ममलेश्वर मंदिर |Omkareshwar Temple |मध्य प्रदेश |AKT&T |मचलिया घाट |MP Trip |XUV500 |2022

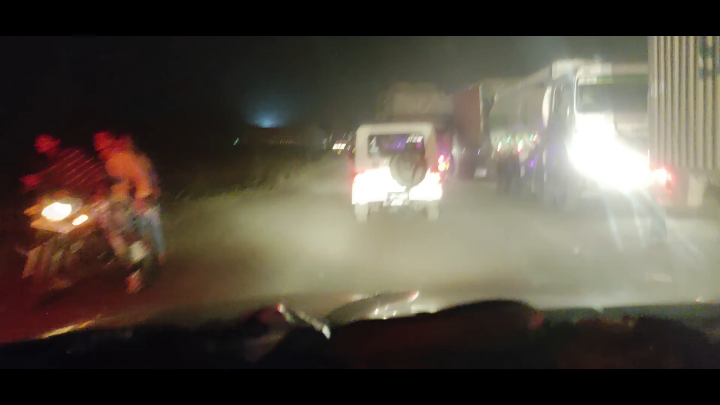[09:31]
ओंकारिश्वर, कालबेराउ वो सारा जरनी खतम करके अभी एमदाबाद की तरफ मुव हो रहे थे यहां पर आपको कुछ इंफर्मेशन देनी थी इसलिए मैंने रात को भी दिखा है ऐसे कुछ दिख रहे हैं पूरी जगह पर ट्राफिक है सभी जगह पर ट
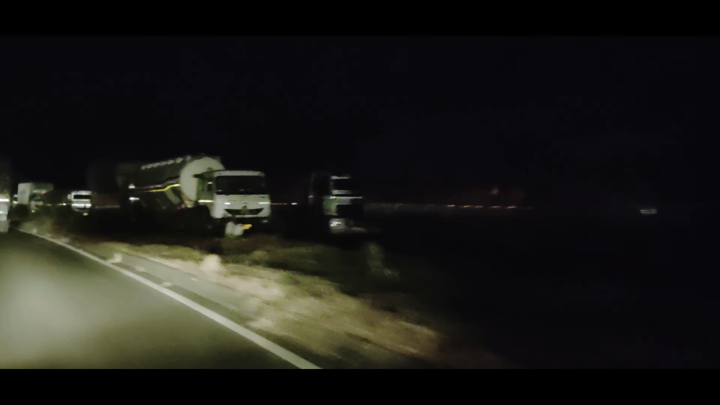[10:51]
पर भी पुलीस � पूरा मतलब यहां पर काफला रुकवा दिया है आप देख सकते हो ध्यान से पूरा यहां पर हम तो जैसे दैसे कट लगा के आंग पर आ गए
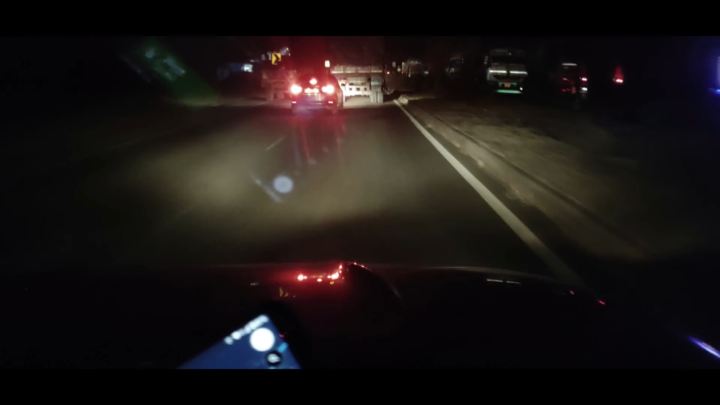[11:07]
और निकल भी गए है रात्री गोजन के लिए अभी